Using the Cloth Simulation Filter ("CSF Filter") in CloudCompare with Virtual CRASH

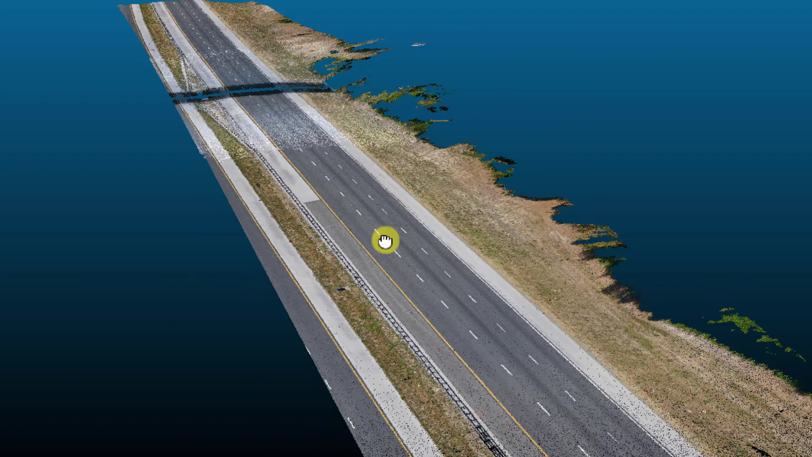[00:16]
We're going to discuss a fast and easy way to simplify your 3D environment builds with point cloud data by using CloudCompare's Kloss Simulation Filter plugin.
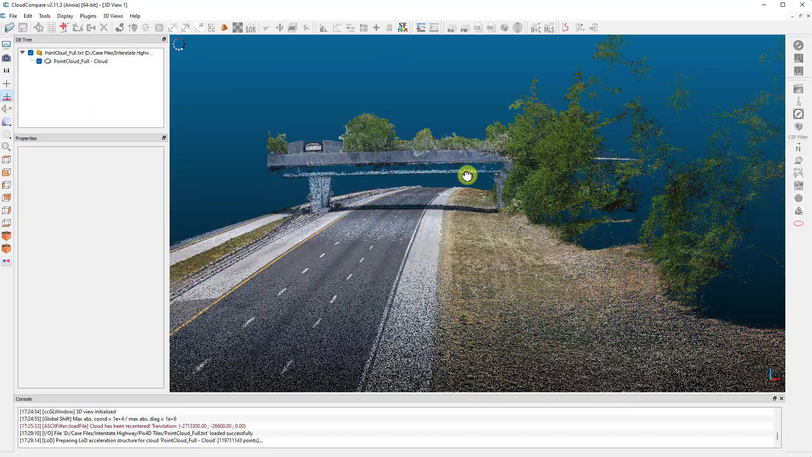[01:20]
Now we're ready to use the Cloth Simulation Filter.
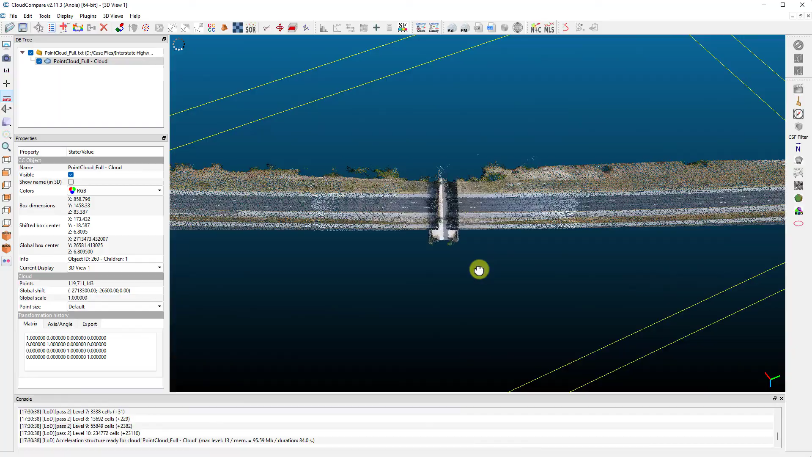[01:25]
The Cloth Simulation Filter works by inverting the point cloud and dropping a simulated cloth model onto the points. The cloth is allowed to settle as gravity fights against the internal cloth tension over many iterations.
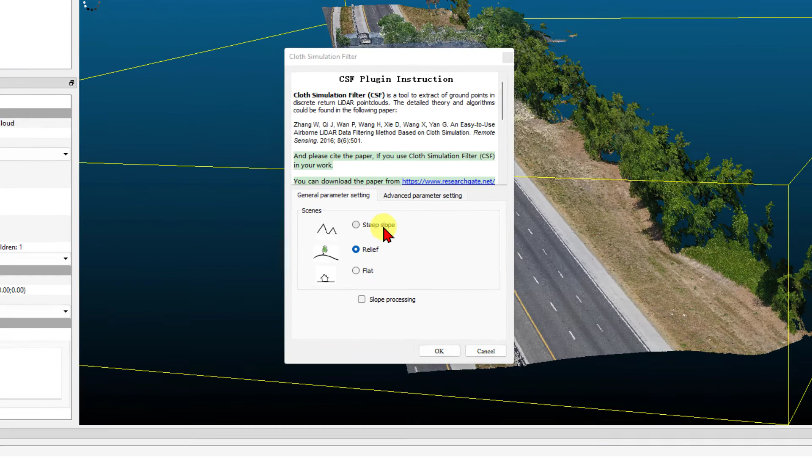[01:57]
This essentially controls the simulated cloth rigidity.
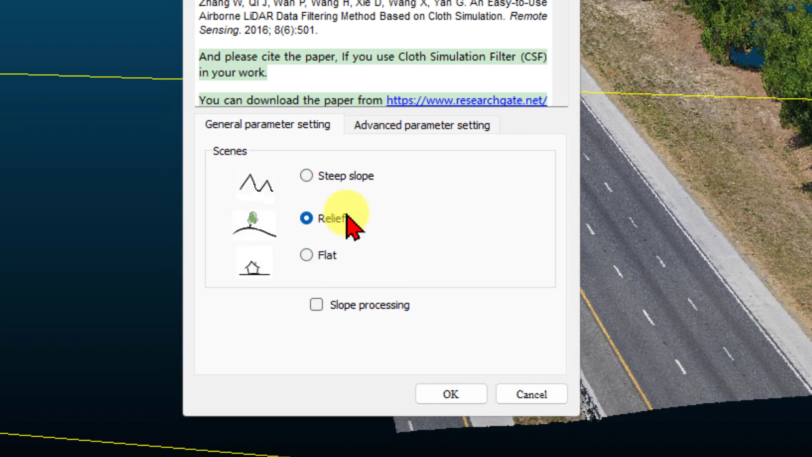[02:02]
The cloth is made more rigid for flat surfaces and less rigid for steep terrains. Enable slope processing for steep slopes.
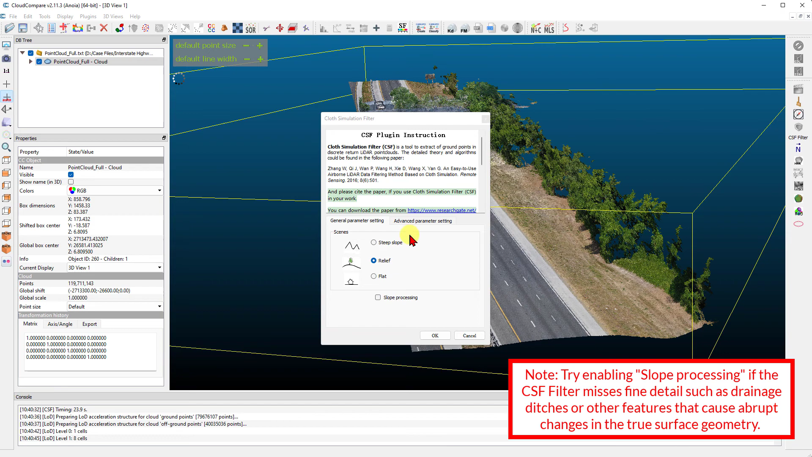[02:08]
Now we go to the Advanced Parameter Setting tab. The next input parameter is the Cloth Resolution. This controls how coarse or fine the simulated cloth will be. A value of one or two units works well in many cases.
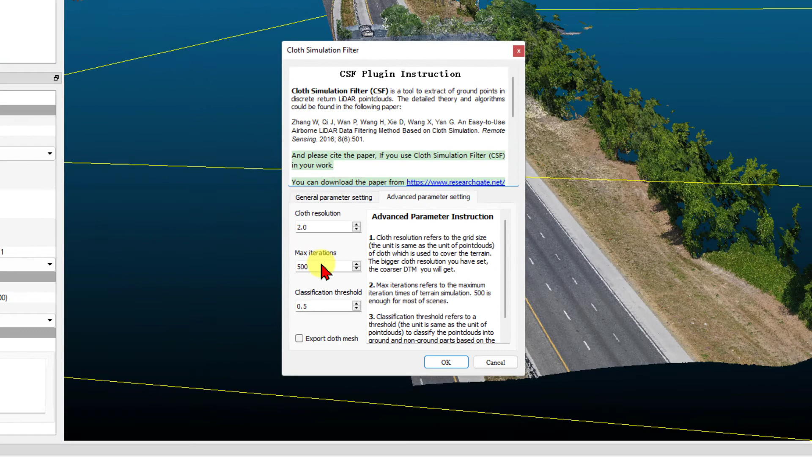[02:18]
Next is the number of iterations used to allow the cloth to settle into the inverted point cloud.
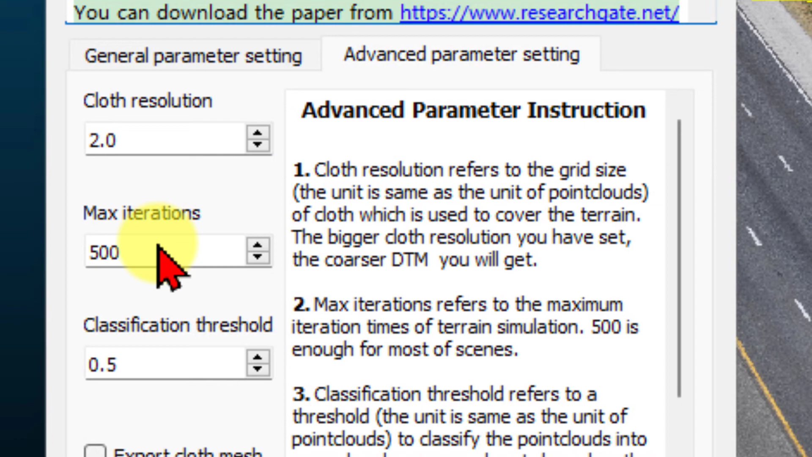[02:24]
This typically doesn't need to be changed from the default value. The final parameter is the Classification Threshold. This is the maximum distance away from the simulated cloth within which points are classified as ground points.
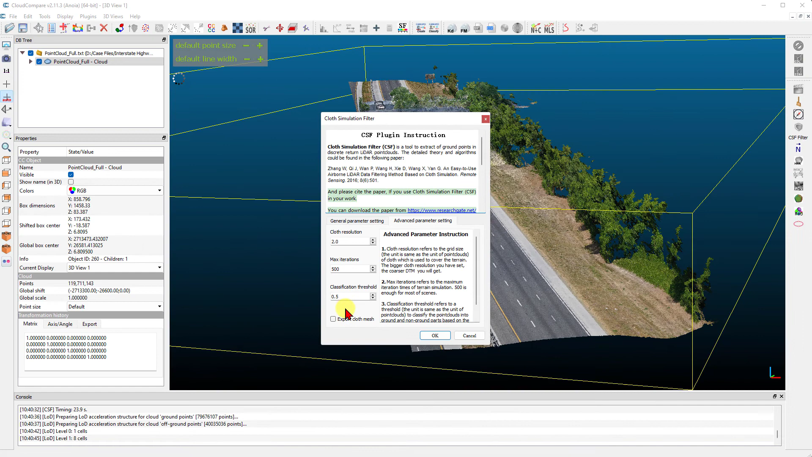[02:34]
If you want to see the simulated cloth surface, enable Export Cloth Mesh.
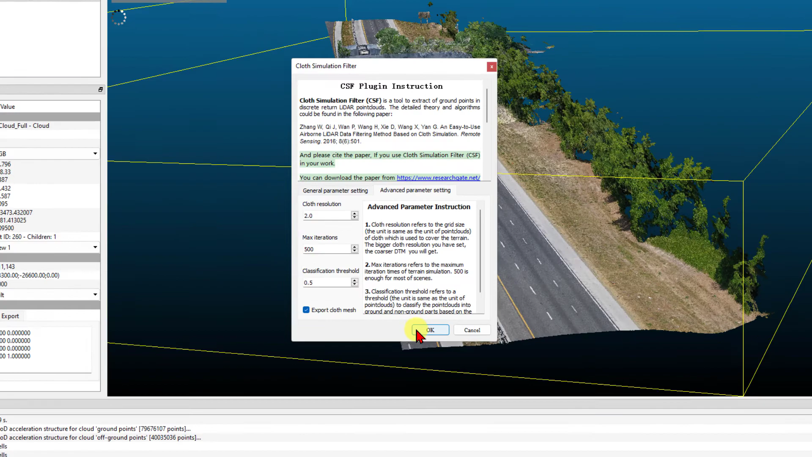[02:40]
Once you've finalized your settings, press OK. To the left in the database tree list, we see the results.
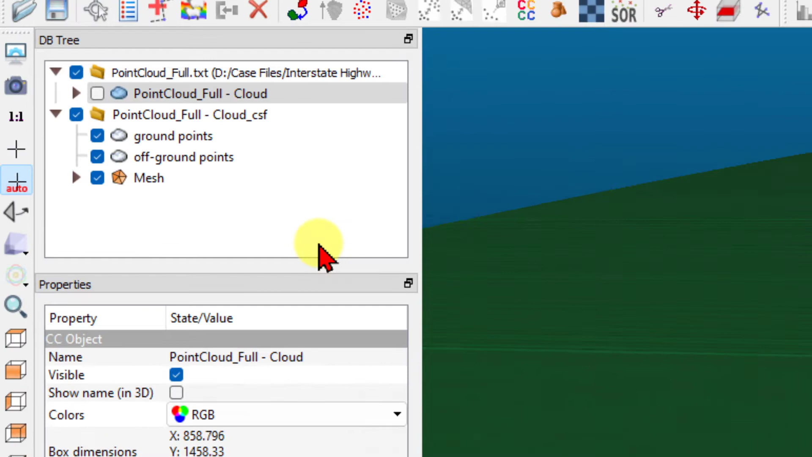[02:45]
We have the ground points, the off-ground points, and the cloth simulation mesh. We'll just hide the off-ground points from view and look for any large holes in our ground points,
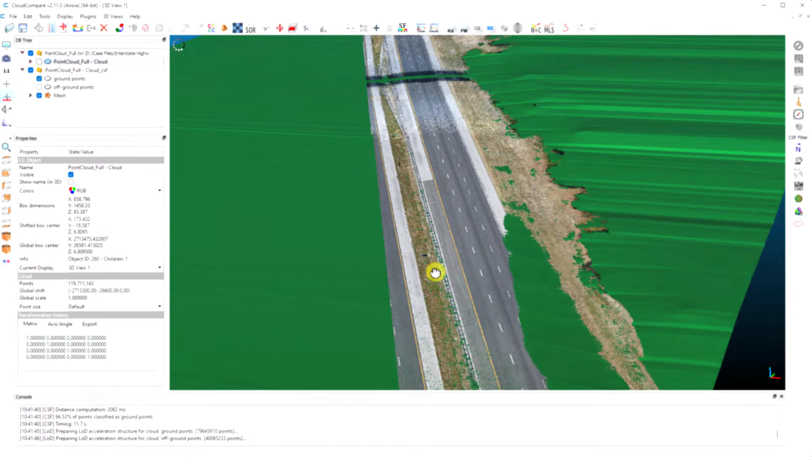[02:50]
which may indicate our CSF filter settings need to be fine-tuned.
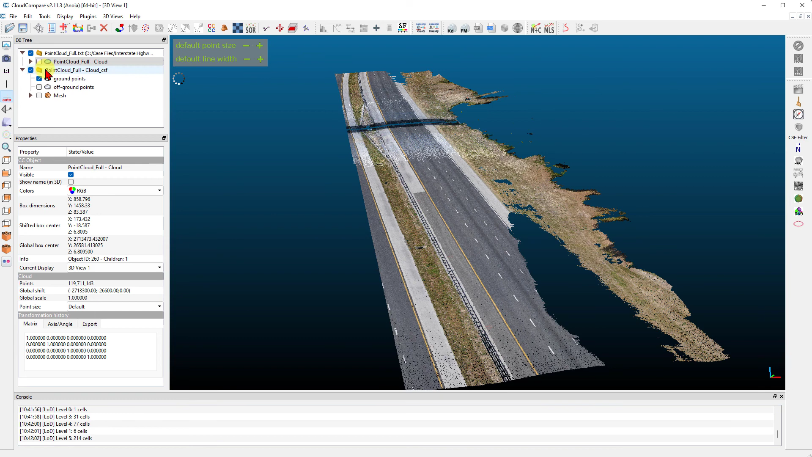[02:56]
You can simply left-click on the CSF Filter group object and delete it, left-click on the original point cloud, and reapply the CSF filter.
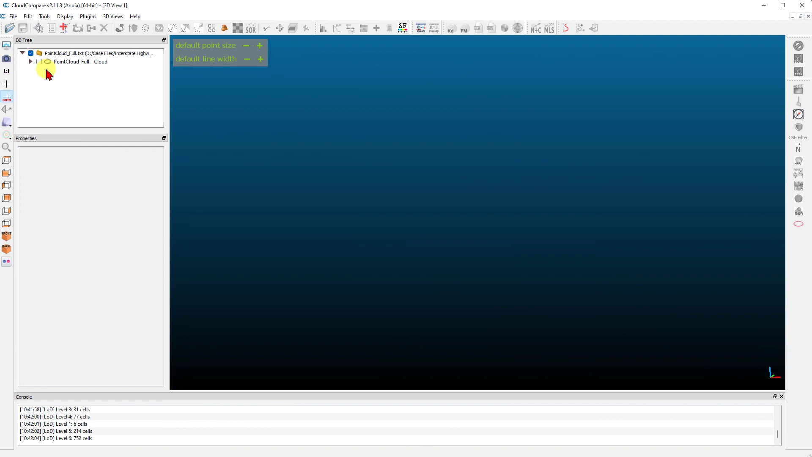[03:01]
Here we'll see if using a smaller number for the cloth resolution input setting
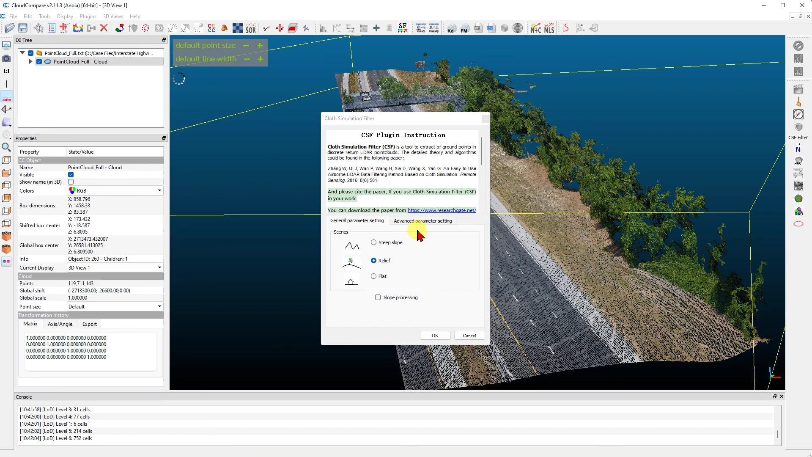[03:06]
adds enough fine detail to the cloth simulation to improve the classification of ground points.
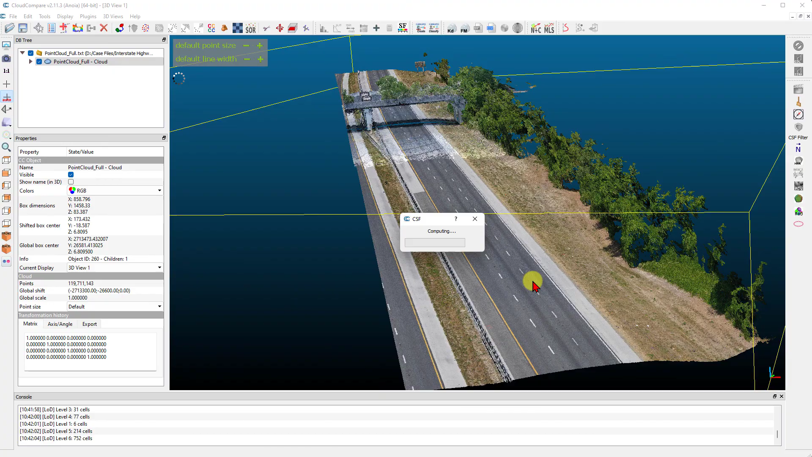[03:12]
Now we have much better separation between the ground points and off-ground points.
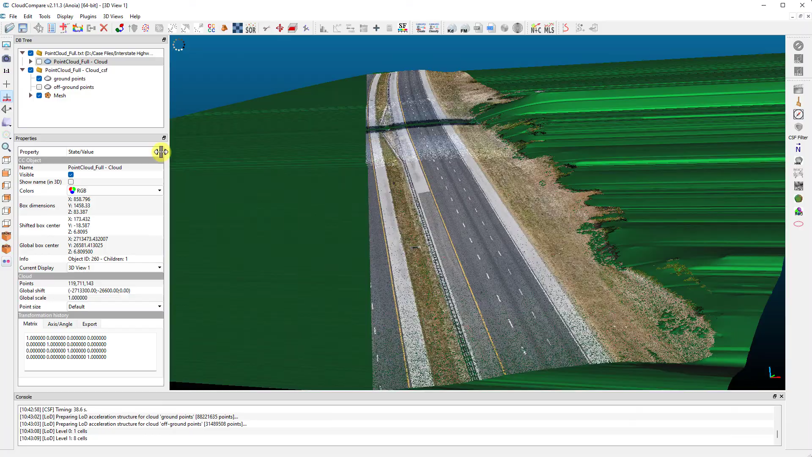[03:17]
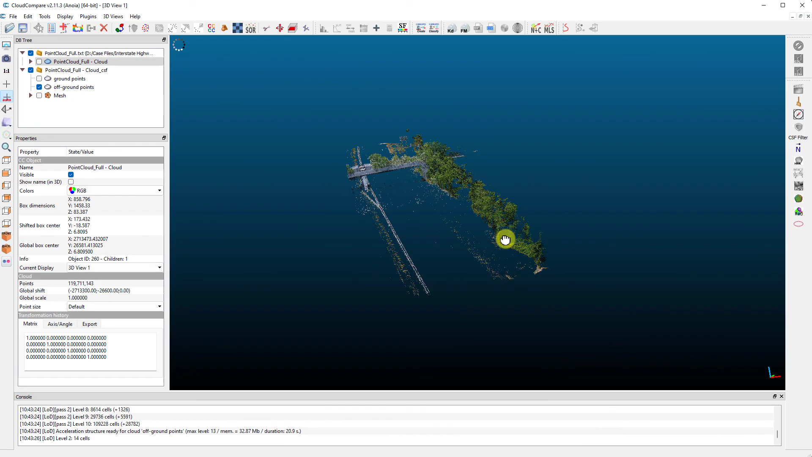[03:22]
Next, we'll clean up our off-ground point sample using the segment tool. Our objective here is to remove points that would be floating above the road in our final production.
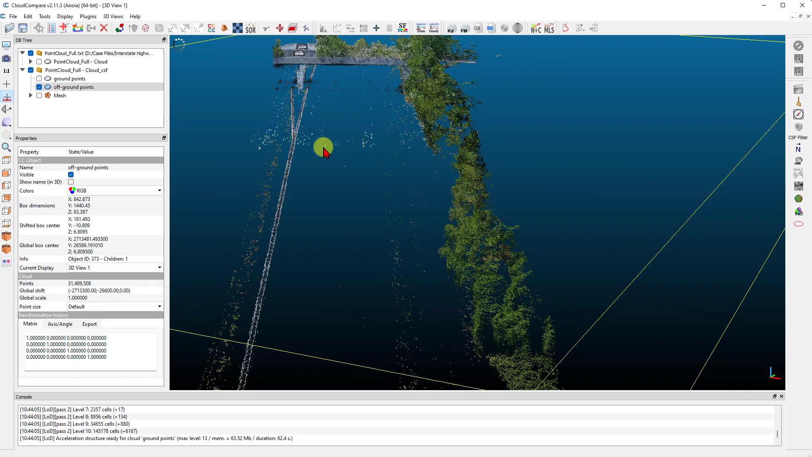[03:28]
Simply left-click on the off-ground points and select the segment tool. Select the type of lasso you want to use.